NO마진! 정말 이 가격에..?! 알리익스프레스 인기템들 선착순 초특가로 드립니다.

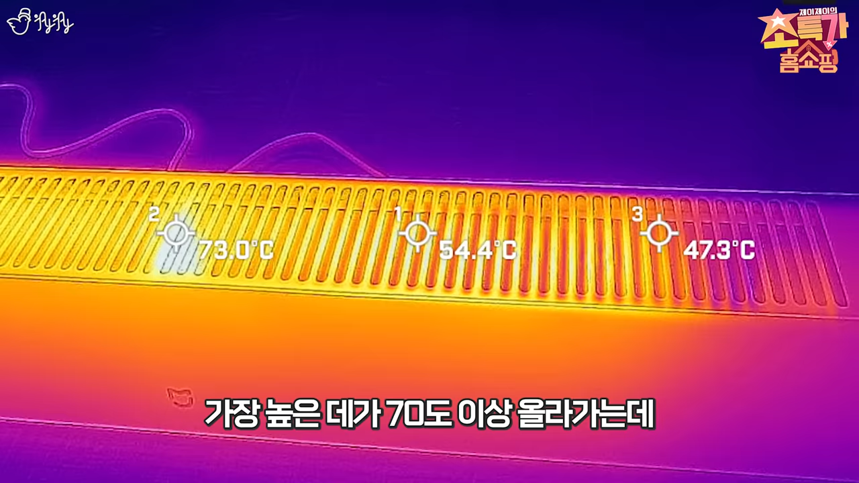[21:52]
가장 높은 데가 70도 이상 올라가는데 난로의 높이가 낮기 때문에 집안에서 아이를 키우거나 반려견들을 키우시는 분들은 조금 주의를 해야 될 것 같습니다.